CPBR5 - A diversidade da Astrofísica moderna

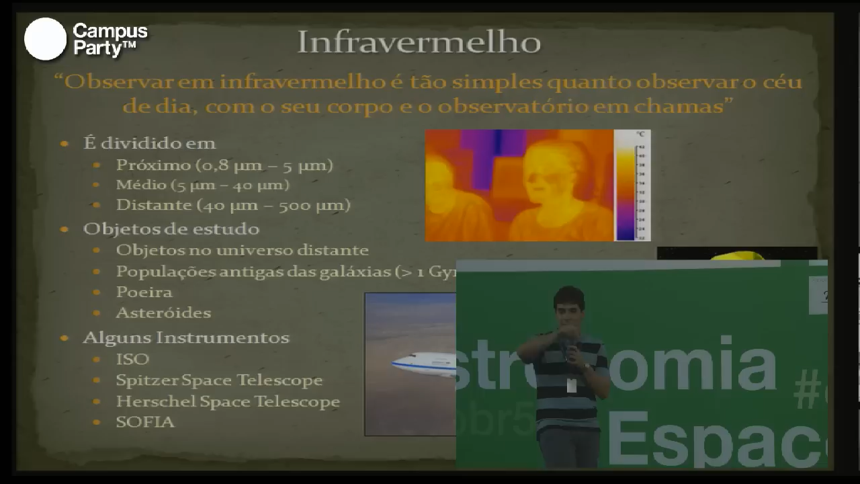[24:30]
Planetas do sistema solar Saturno e Júpiter Galáxias espirais Em formação Estrelas Estrelas morrendo Explodindo Galáxias em colisão E estrelas Na fase final Da vida
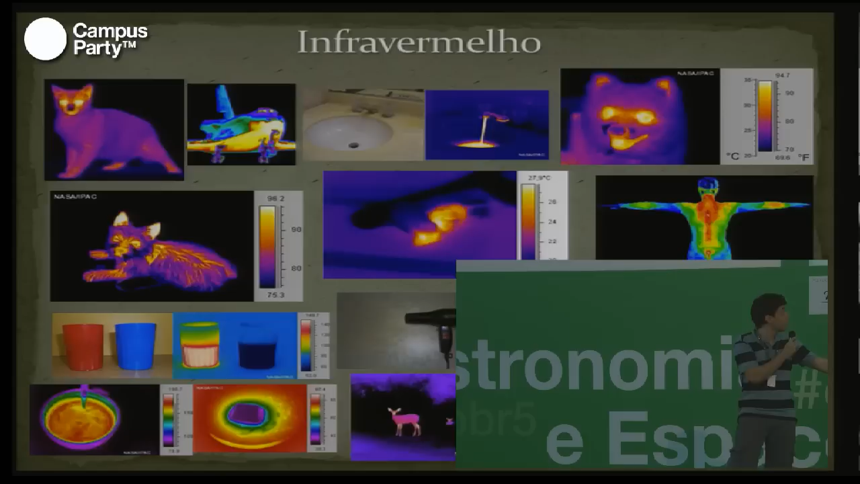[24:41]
Depois do óptico Nós temos O infravermelho Observar no infravermelho É basicamente Como se tu botasse Fogo No Observatório inteiro E tentasse Observar o céu De dia Porque Todos os corpos Emitem
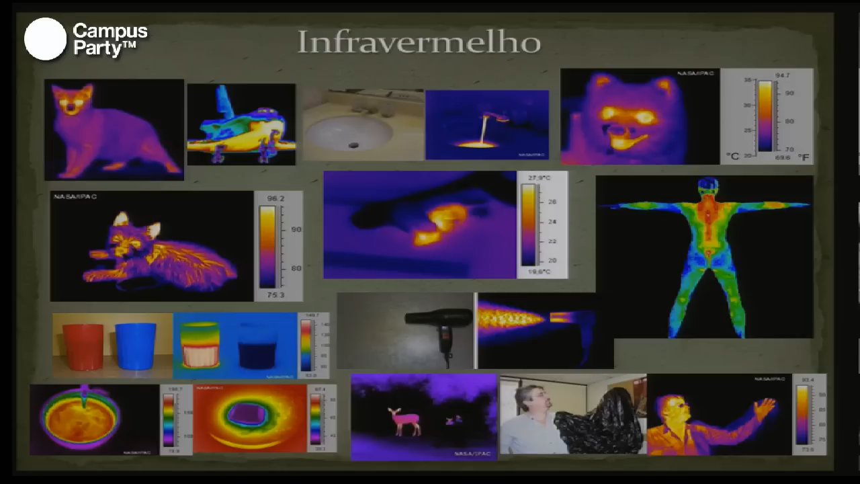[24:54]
radiação Infravermelha Inevitavelmente De que temperatura Eles estão Tá certo E